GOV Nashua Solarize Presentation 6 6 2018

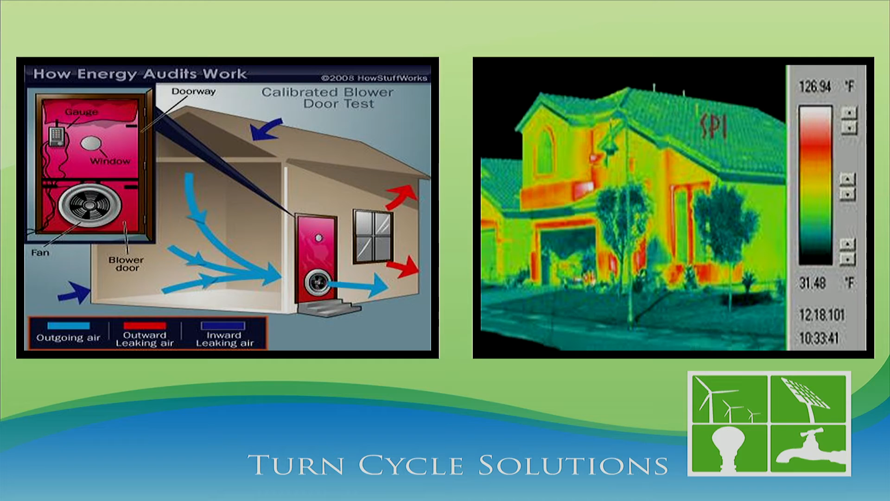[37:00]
On screen: scale top 126.94°F, scale bottom 31.48°F
and then what we do is we walk around and try to inspect to determine where the actual leaks are coming in and create a pragmatic work scope to eliminate those. On the right, I'm sure you've seen this on Ghost Hunters. No, I'm just kidding. So this is a thermal imaging camera. As a tool, we kind of use these two together. So in the top kind of images there, we're showing air leakage. So what happens is we get that fan cranked up, and basically we'll walk around with the thermal imaging camera if applicable. And the fanning that you'll see around that window is a poor window installation. So it's not the window that's the problem. It was the installation of the window that was actually the part.
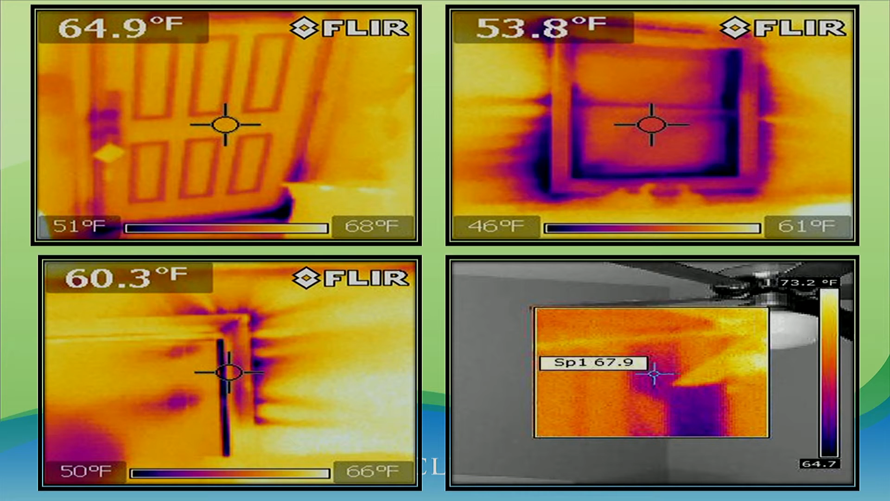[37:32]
And then you'll see in that bottom right-hand picture that there was a cathedral wall in a master bedroom that where they just never installed any insulation. In this particular picture, we're looking at weird situations, like why is the snow melting just off the center part of that roof in the middle of that space? So typical cape, there's a set of stairs that go up the front of the house right there, and come to find out the insulator was a little too big, couldn't get in the space, and decided not to insulate it. So what happened is in this particular instance, the snow was melting off, it was creating ice in the walkway,
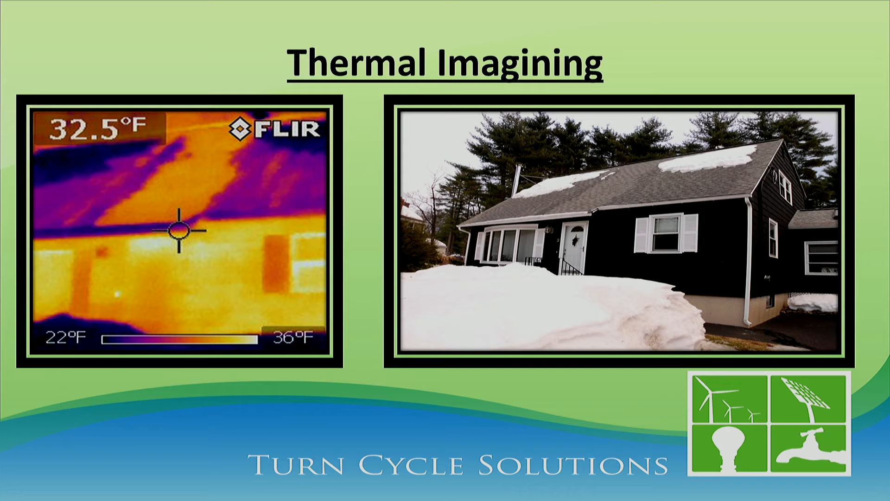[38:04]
On screen: spot 32.5°F, scale top 36°F, scale bottom 22°F
and someone actually got injured due to the fact that the snow was melting off the roof. So he was pretty motivated to get that fixed. So you can see in the thermal imaging camera on the left where there's a heat differential,